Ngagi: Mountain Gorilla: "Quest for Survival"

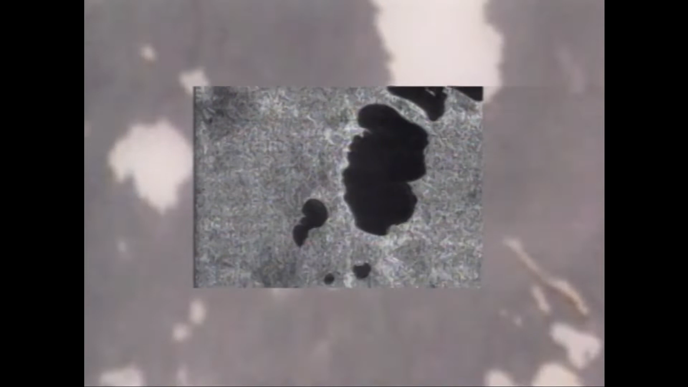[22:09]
Overlaid here on the outside is our TV cameras out in the payload bay, and on the inside, that little square is the radar. So you can see how much more is revealed by the radar.
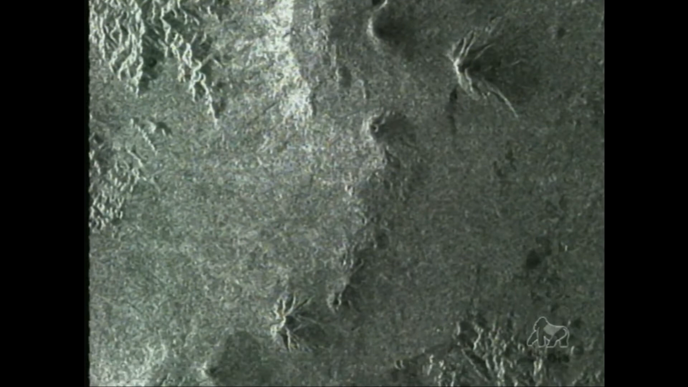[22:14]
So it can be used day or night, rain or shine, clouds or clear.